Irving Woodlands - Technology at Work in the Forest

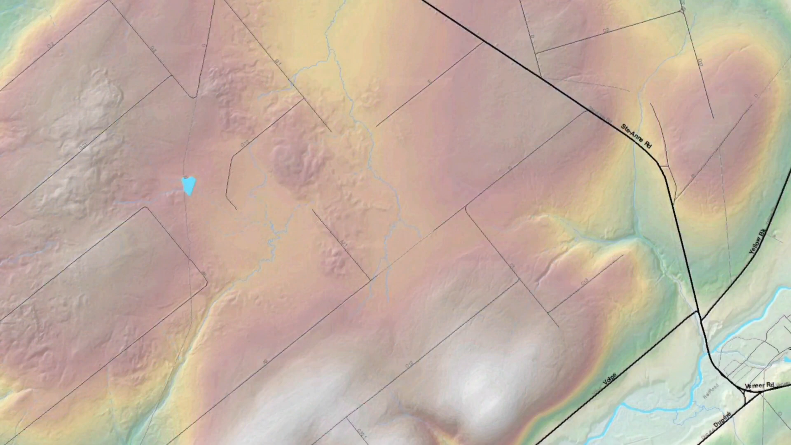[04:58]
We can see where the stream flow. We can pick up buffers. We can pick up bogs. And the neat thing is we can pick up stand structure.